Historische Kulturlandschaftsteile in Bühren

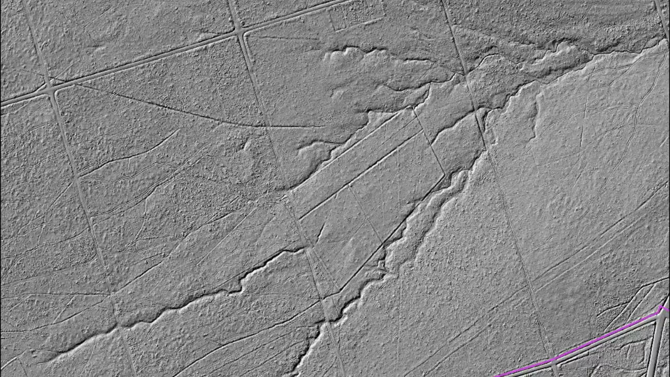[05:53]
Um junge Eichen vor Verbissgeschützt heranzuziehen, um diese Waldweiden dann verjüngen zu können, wurden sogenannte Eichelkämpe angelegt.
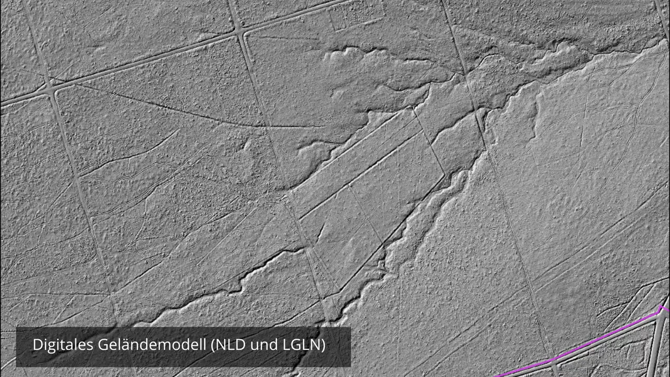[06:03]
Ein gutes Dutzend gab es davon im Bramwald. Eines zeige ich Ihnen hier im DGM, im digitalen Geländemodell. Die Grenzen werden durch einen Erdwall gebildet, der sich hier im DGM deutlich abzeichnet.